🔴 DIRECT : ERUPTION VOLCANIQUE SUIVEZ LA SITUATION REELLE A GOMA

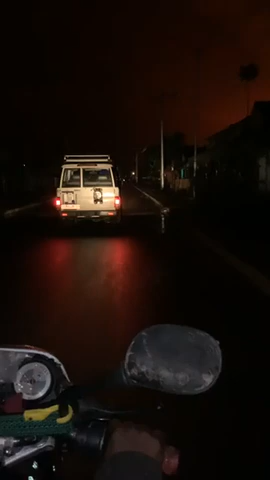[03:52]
Certainement, vous l'aviez déjà appris, c'est l'éruption du volcan Nyiragongo qui s'est réveillé de son foyer depuis ce soir. C'était à partir de 18h de Goma. Et ce soir, nous tentons vous transmettre vers ces directs sur Congo Synthèse pour essayer un peu de faire comprendre ce qui se passe. Et comme vous voyez les habitants de Goma qui se déplacent déjà,
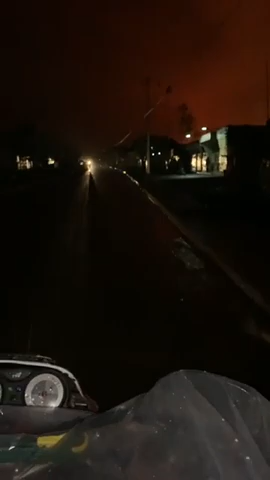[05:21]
Et ce soir, vous comprenez que le Congo Synthèse, c'est le seul média qui est là pour vous transmettre ce qui se passe depuis ce soir à l'est de la République démocratique du Congo. Mais comme vous avez constaté déjà, dans cette partie-là, vous avez, il y a la pluie qui va déjà.
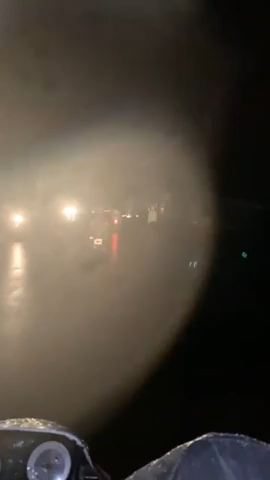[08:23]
On est vers une heure passée, mais il y a certaines rumeurs qui circulent sur les réseaux sociaux faisant état que les volcans seraient déjà, auraient atteint l'aéroport de Goma. Ça, c'est faux.
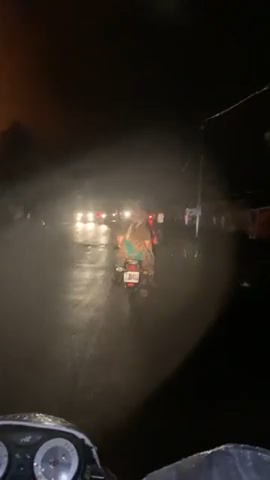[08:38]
Et là, je vous appelle qu'on est au-dessus de l'aéroport international de Goma.
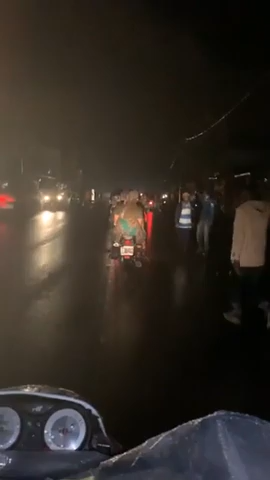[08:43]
Tout est calme. On est là, comme vous pouvez le constater de l'autre côté.